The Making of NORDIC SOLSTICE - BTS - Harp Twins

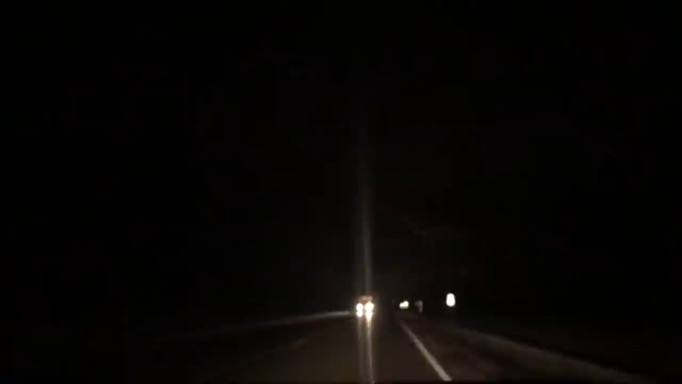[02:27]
It's dark and we're still driving north.
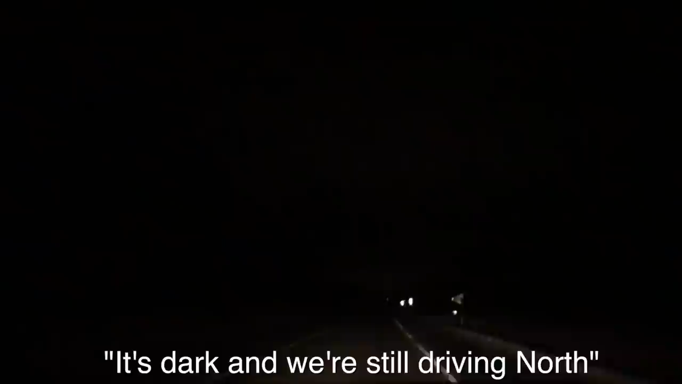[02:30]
We are trying to find our cabin rental. This is a crazy road.
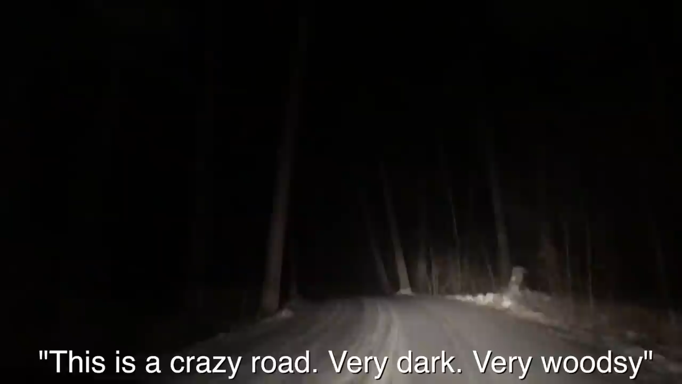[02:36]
Very dark. Very woodsy. No one here. No one here. Except the wolves.